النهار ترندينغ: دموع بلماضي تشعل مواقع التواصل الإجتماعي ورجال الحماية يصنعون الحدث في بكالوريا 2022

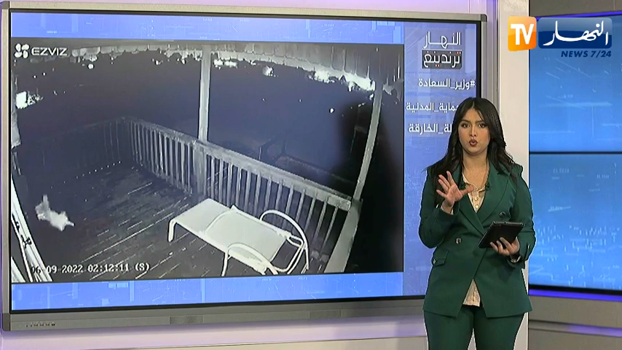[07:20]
مقطع فيديو غريب يجمع بين قطة وذئب مفترس وجها لوجه وهم يتصارعان بولاية تيكساس محاولا خطفها والتهامها طبعا هذا الفيديو حصد على أو سجلته كاميرا مراقبة المنزل وحصد على الملايين من المشاهدات والتفاعلات على جميع ونصات التواصل الاجتماعي وعبر الكثير من الرواد عن سعادتهم بعد نجاح القطة من النجاح مشاهدين التعليقات طبعا في التعليق أبو المجد يقول سبحان الله حلوة الروح تخلي صاحبها يفعل المستحيل